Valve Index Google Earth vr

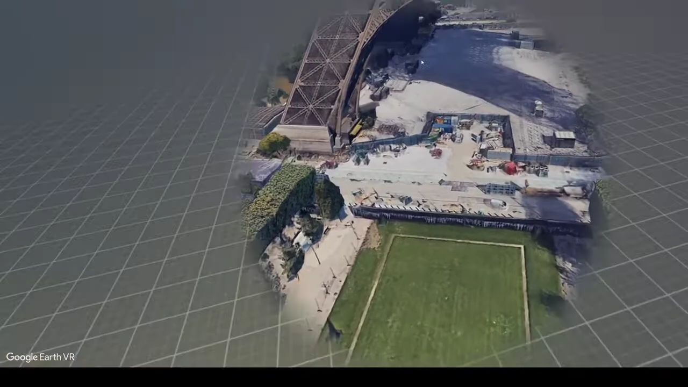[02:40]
Là c'est moche là, parce que là, c'est vrai que ça fait bizarre, là, il y a quand même plein de travaux. Ça a dû être pris il y a quelques temps sûrement.